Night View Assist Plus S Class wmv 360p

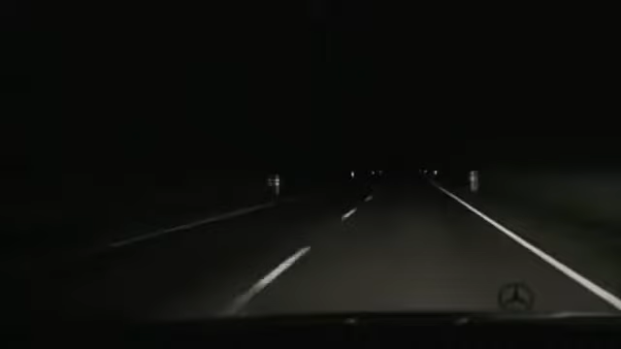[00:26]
Night View Assist Plus also points out pedestrians quickly thanks to the system's unique pedestrian detection feature.